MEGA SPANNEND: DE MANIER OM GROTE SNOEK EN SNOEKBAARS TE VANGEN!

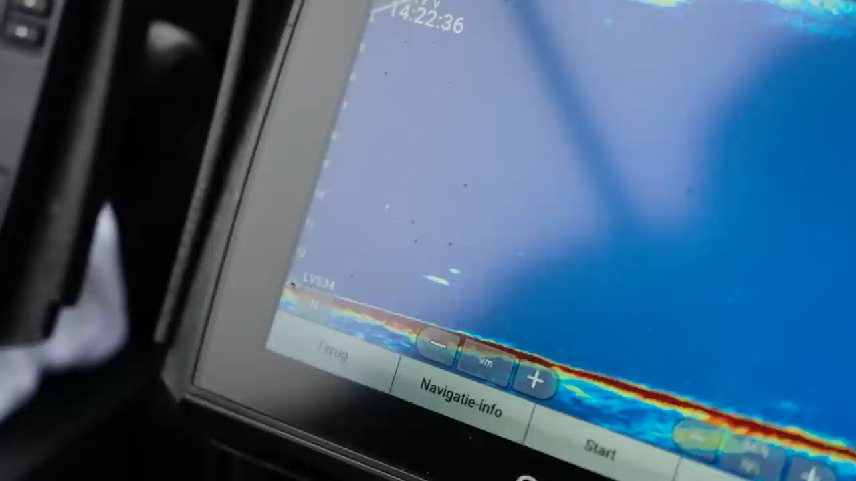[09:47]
Hij is nieuwsgierig maar hij wil niet happen. Kijk.
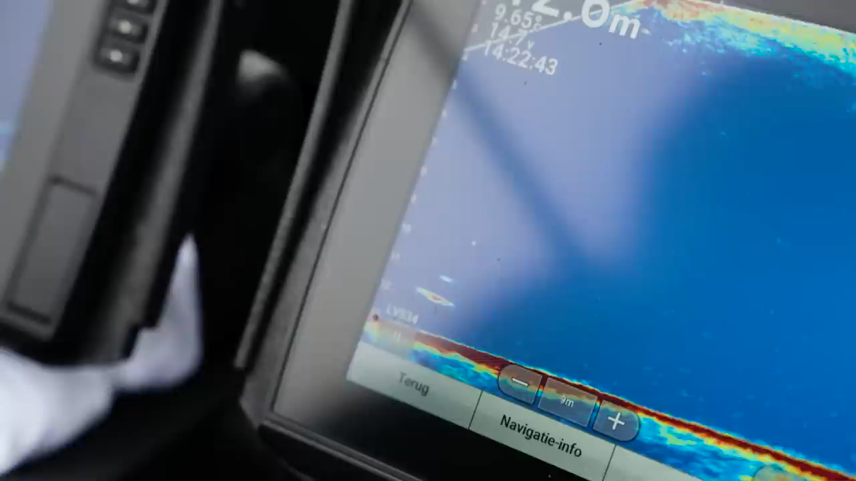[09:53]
En nu gaat hij naar de bodem. Is dat vaak het teken dat ze klaar zijn? Oh nee je zei vaak komen ze dan weer.
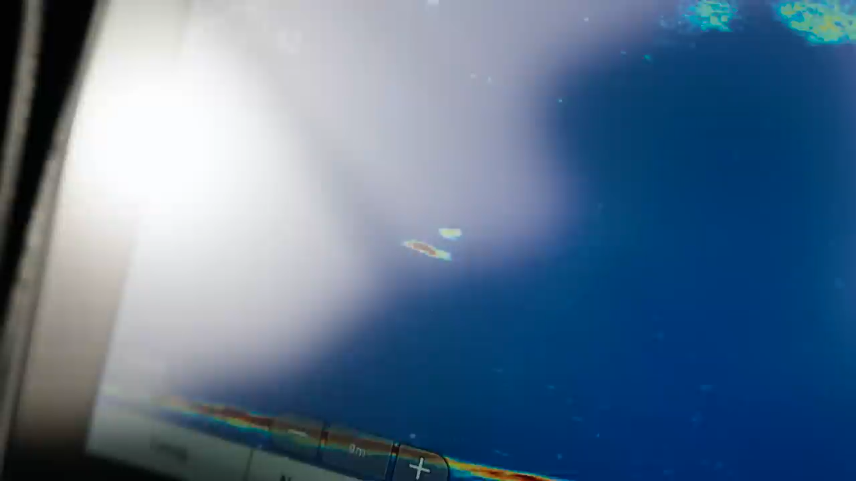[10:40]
Eentje die zin heeft. Ja. Ja. Ja. Ja. Ah jongens. Zo maar hoe. Is dit nou de allernieuwste versie van LiveScope? Ja. Dit is echt niet normaal. Want volgens mij zag ik zelfs het warteltje.
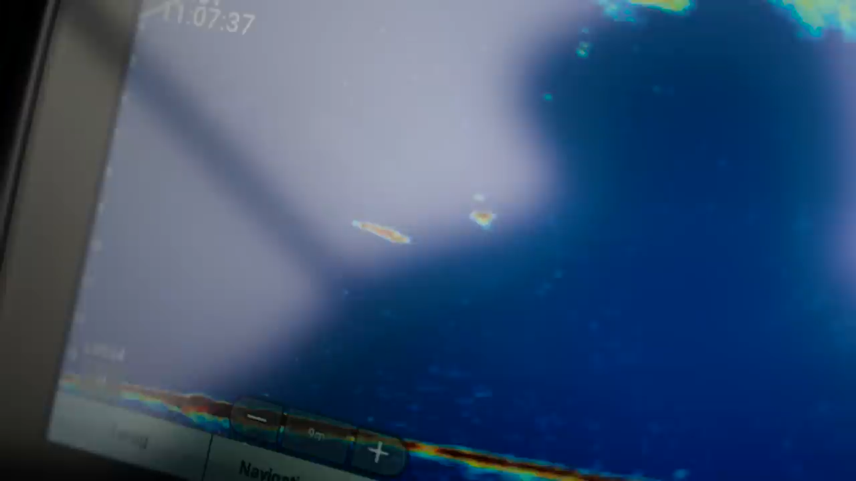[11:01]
Ja. En ik heb die beeld nog ineens vergroot zeg maar. Dus eh.
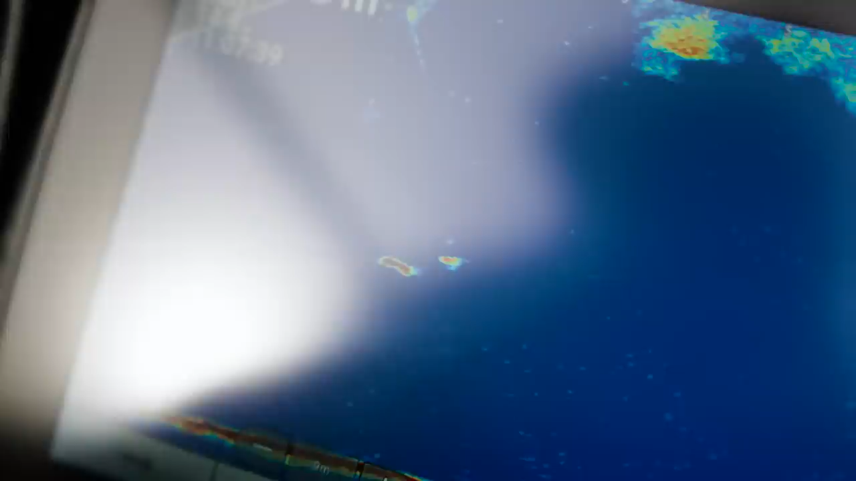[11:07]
Je kunt het ook nog helemaal inzoomen. Ja. Inzoomen doen we dadelijk wel eventjes een keer in het zien. Maar je ziet de lijn. De vislijn zie je zelfs soms.
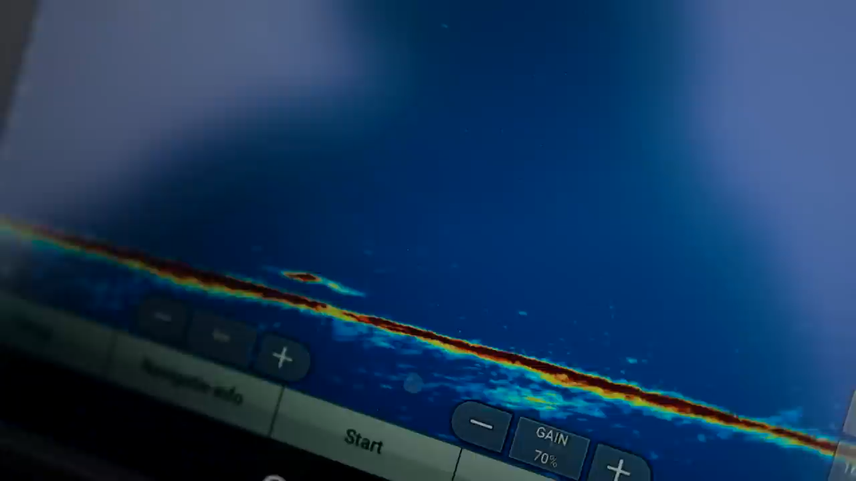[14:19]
Hij was op zeven meter en toen zakte hij gelijk
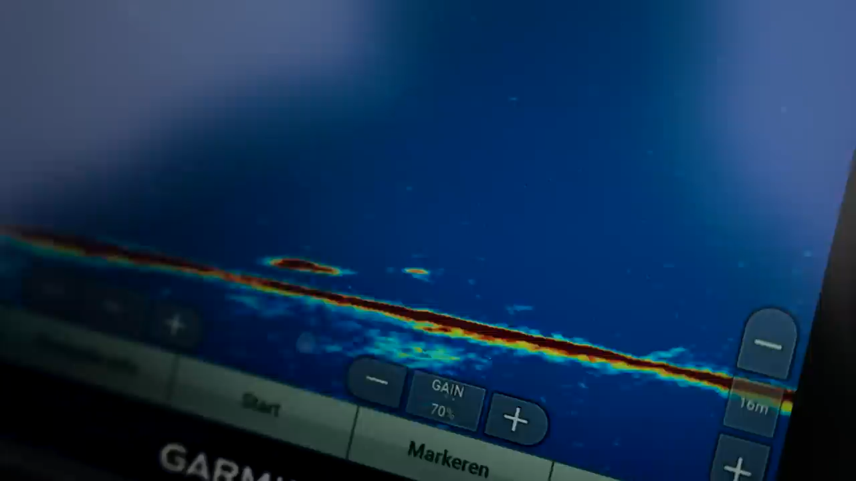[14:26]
naar de bodem. Klein beetje zakken nog met het punt van de engel naar beneden. Juist, ja.
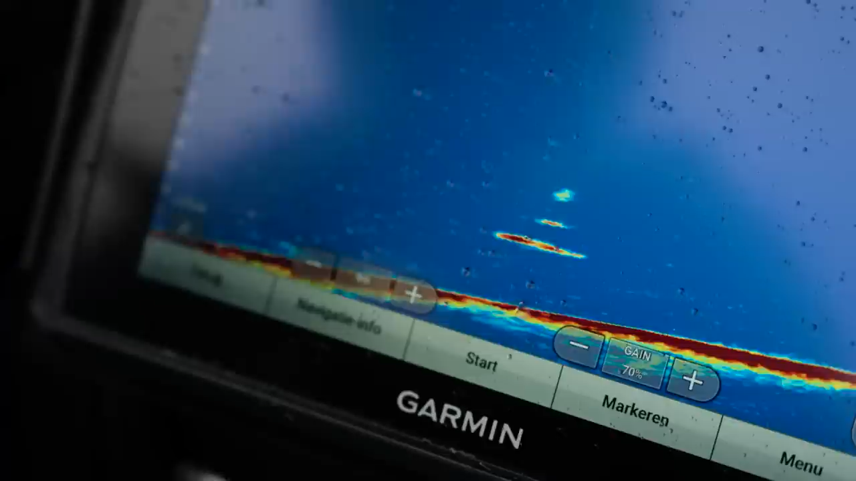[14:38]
Ik pak ook deze engel erbij en gaan we hem insluiten, Sjoerd. Ontsingelen die handel. Het is geen ontkomen herhaal.